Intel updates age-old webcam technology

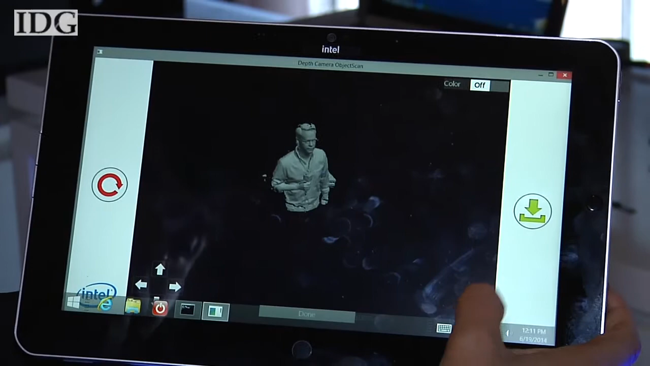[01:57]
It can actually see the 3D ripples in my shirt. Now, we could use this to print out on a 3D printer,